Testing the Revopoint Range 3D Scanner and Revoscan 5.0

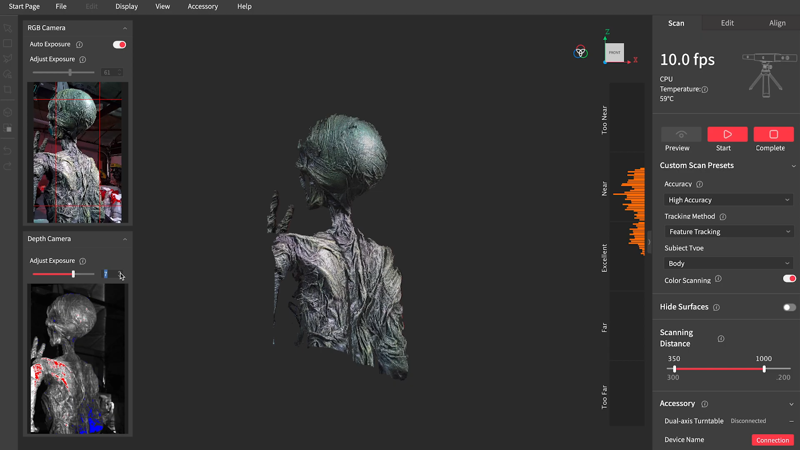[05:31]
I'm adjusting the exposure on the depth camera. And then you can see that bar on the side with the sort of changing lines.
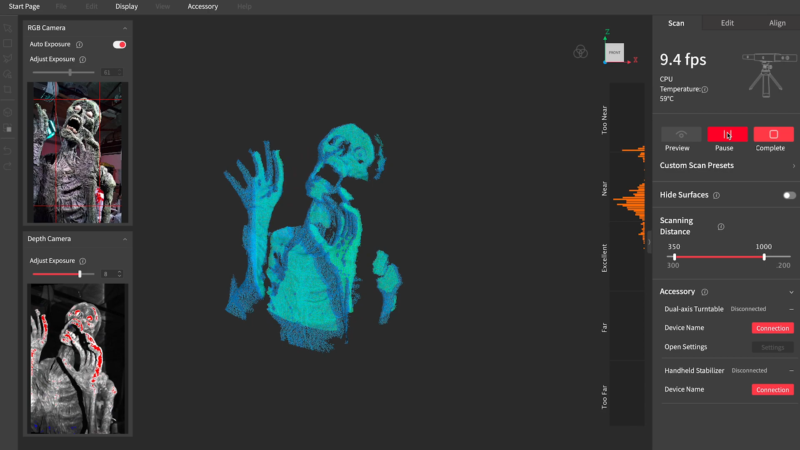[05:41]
When it's green, it means that everything is kind of in the correct distance from the scanner.
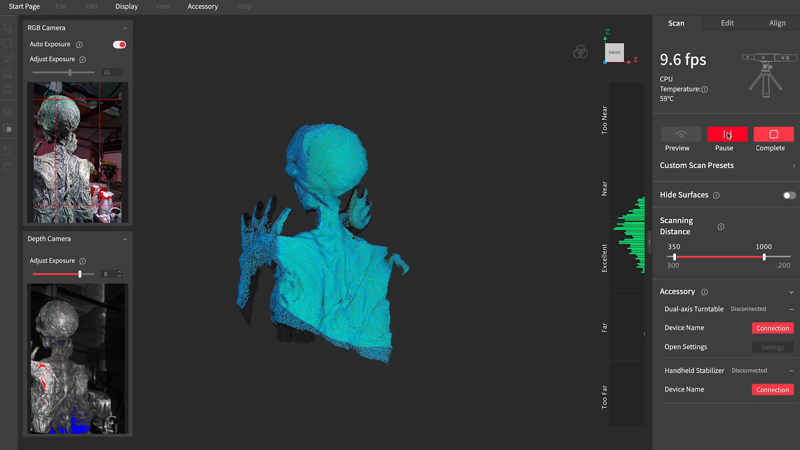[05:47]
And as it starts to get too near or too far, it changes to orange and red,
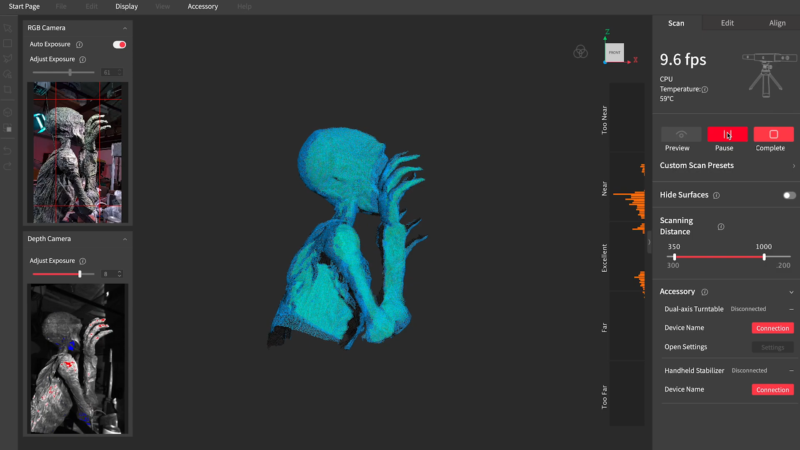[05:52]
which is a nice change to the software from the old one.
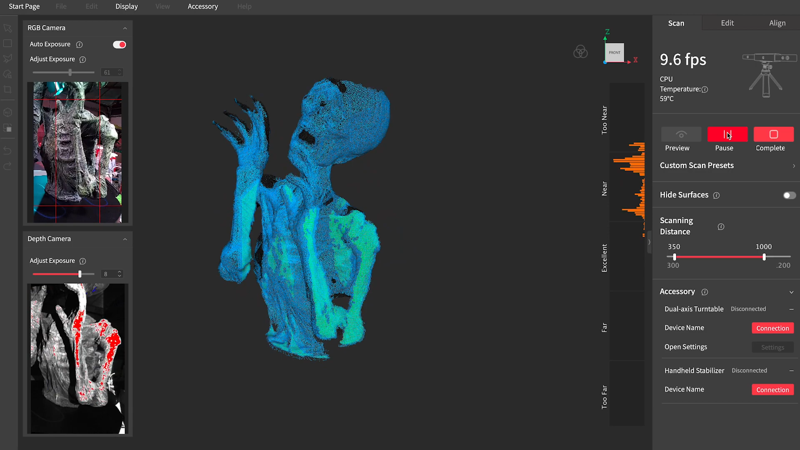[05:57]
And you can see that I'm just standing in place and moving the scanner up
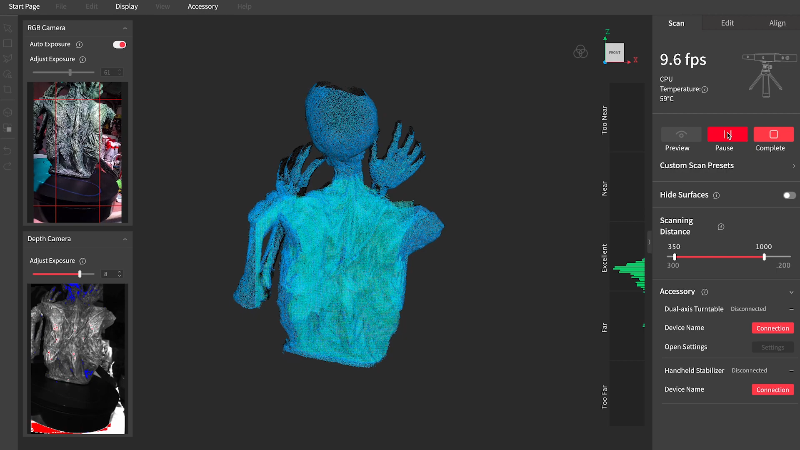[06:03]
and down as needed to try to capture all of the missing areas.
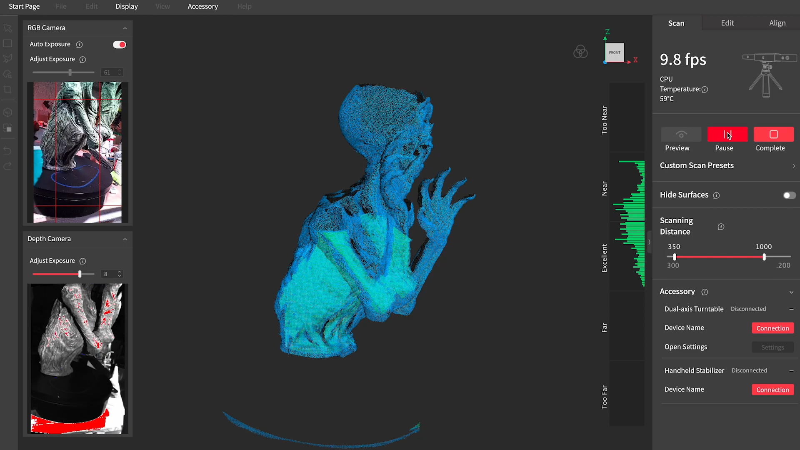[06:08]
It's almost like playing a weird little video game. And right around here is where I noticed that it starts to get a little off track and it's sort of growing a second head. That actually ends up not being a problem.
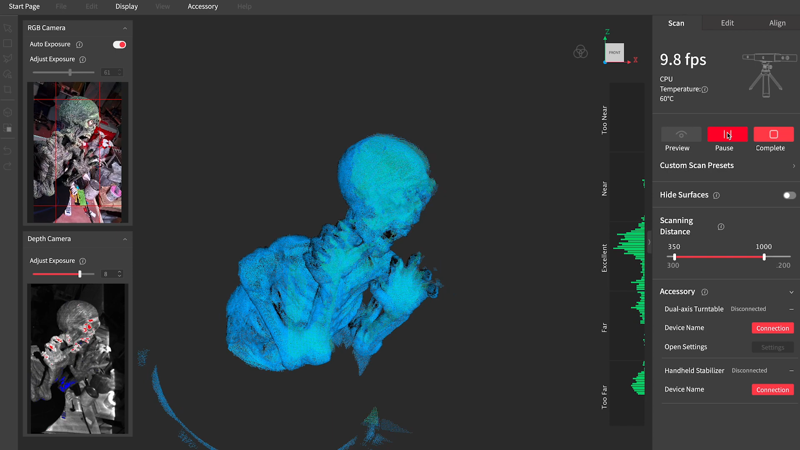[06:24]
When you go to Fuse the point cloud, it often is able to resolve some of those. So I go into the edit mode and I'm just going to apply the point cloud fusion just with the default settings. And go ahead and take everything at the default settings just because this is actually pretty much my first time actually doing a complete scan with the new software. So I'm just trusting the defaults and seeing where it takes us.
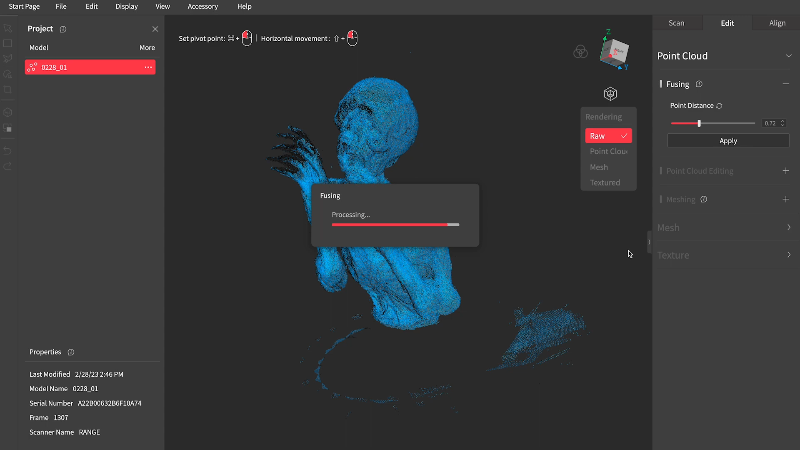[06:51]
Now what's exciting here is that anytime that you want to go back and change the results that you got,
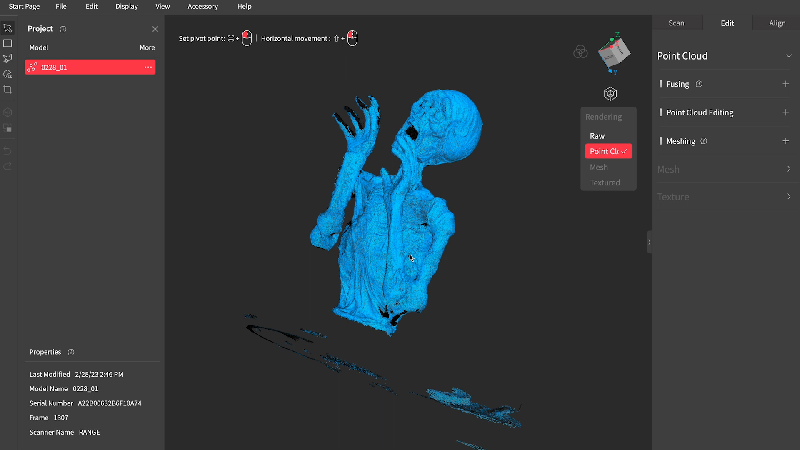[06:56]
you can just go back a few steps and change the sliders,
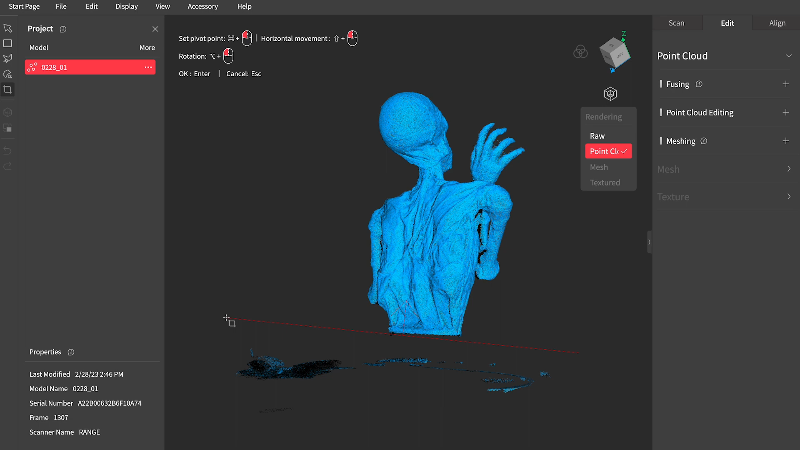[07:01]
reapply, and it hasn't actually baked anything permanently. You can keep going back and making adjustments until you're happy with what you get.
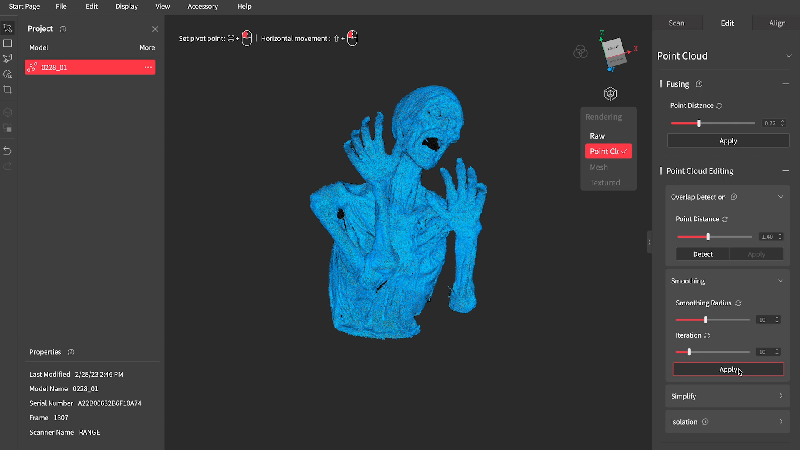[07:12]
And so when I go ahead and mesh that, the result I think is not as good as it could be. So I went back in after that to try to get some more detail.
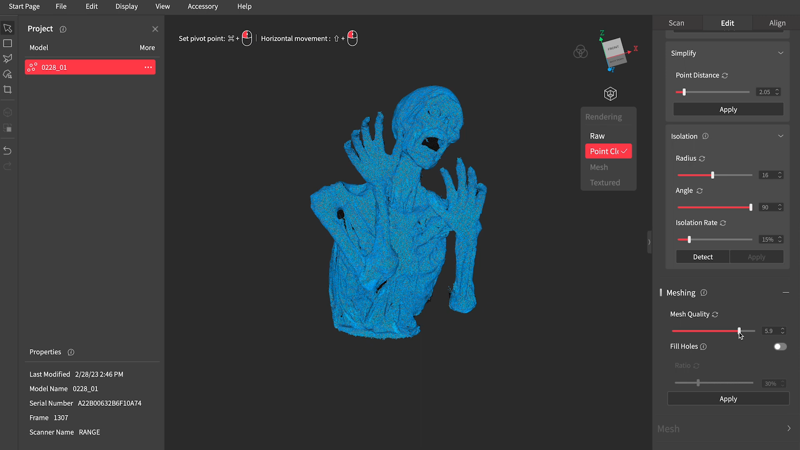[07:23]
And I fussed around with a lot of the other settings.
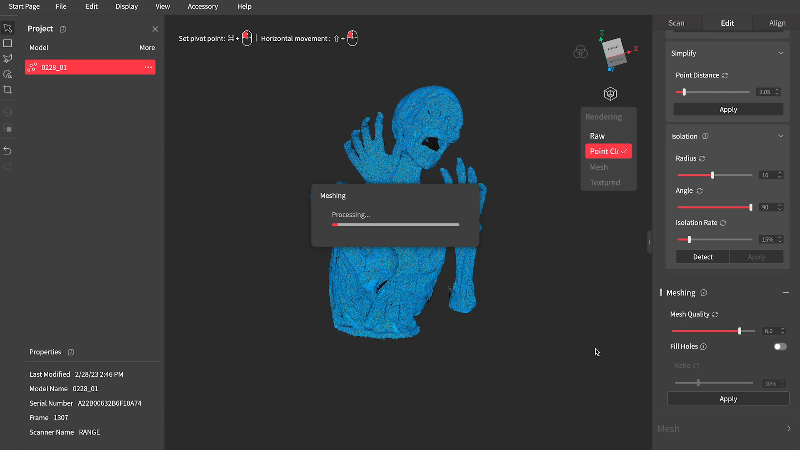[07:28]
It got my point distance much smaller.
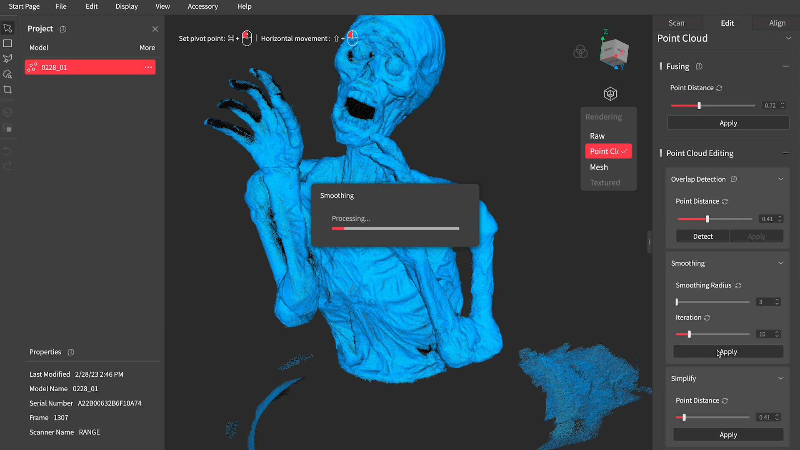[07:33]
And that turned out something with a lot more detail. A little bit of noise in it, but I think that with some more attention and some more experimentation in the settings that could be corrected. They've also got all these great little clipping and selection tools built in.
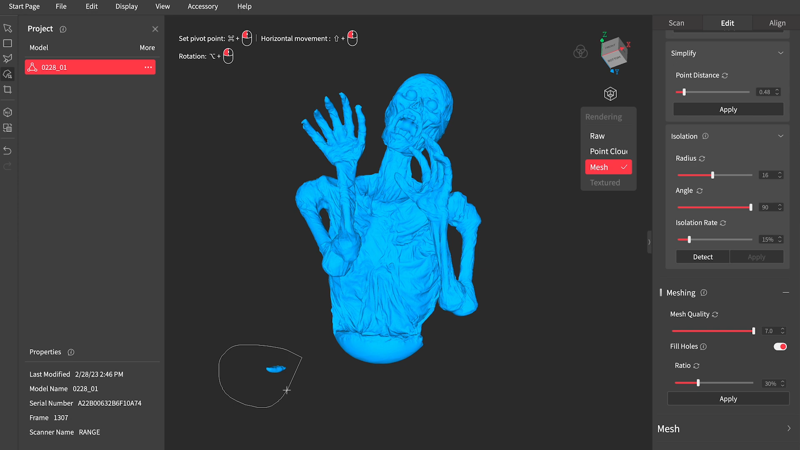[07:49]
I think these were part of Revo Studio, but everything seems to work a little bit better now,
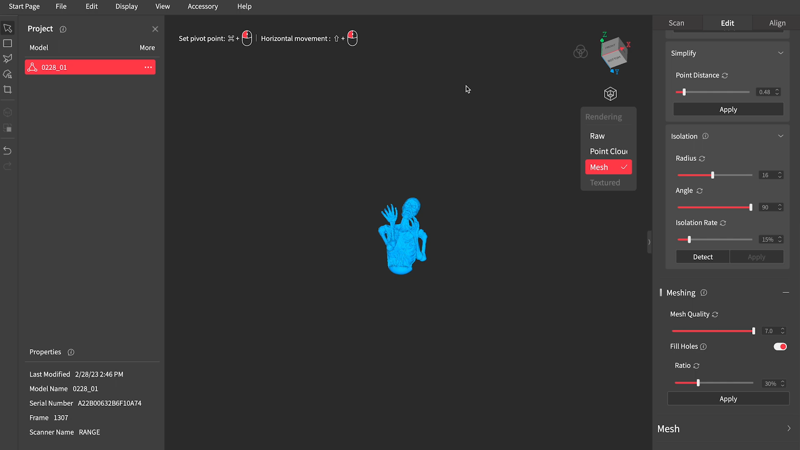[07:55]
especially being all tied together in one program.